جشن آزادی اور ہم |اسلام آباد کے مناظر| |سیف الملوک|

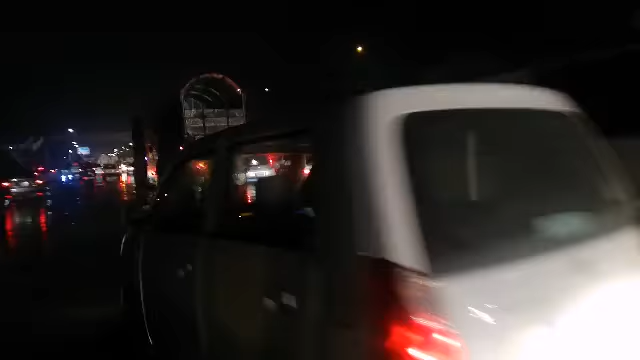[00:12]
रश आप देखने इंतारी रश बन गया फैदाबाद के
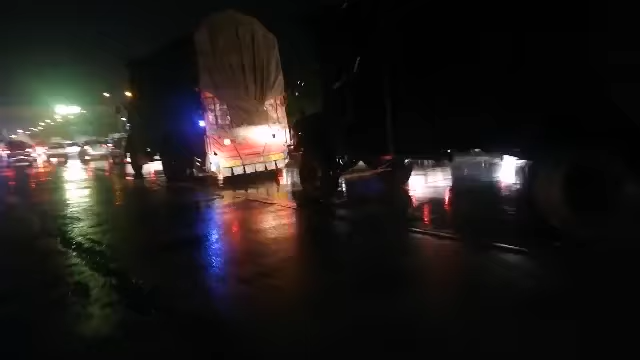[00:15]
गरीब इसलामबद एक्सप्रेस वे पर आधाजबाज भी औरी थी खोड़ी जगों पर बड़ी
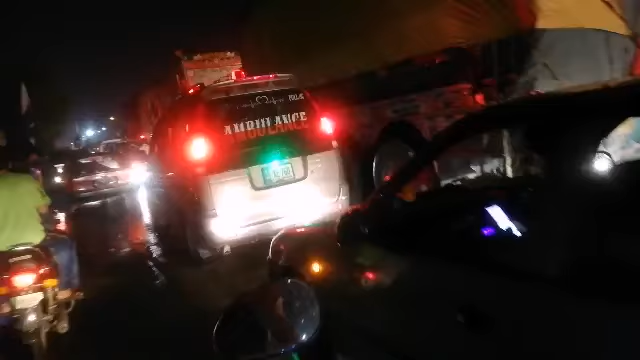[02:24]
हैं और यह एंबलेंस फास भी है
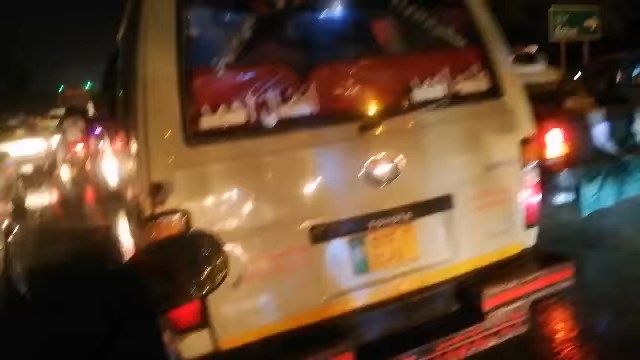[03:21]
अबॉलेंस पसी होई इसके अशास कि नहीं आज किसी को रस्ता के लिए कहना भी मेरा चाले को